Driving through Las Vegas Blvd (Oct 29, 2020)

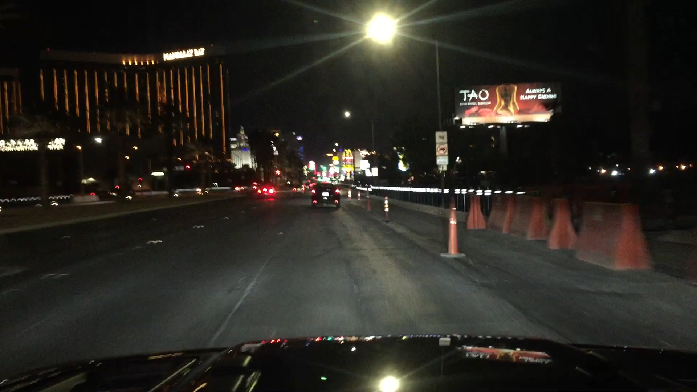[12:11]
It's on the right side. A memorial. Even dummy bullard. No? The bullard, those posts. What protection?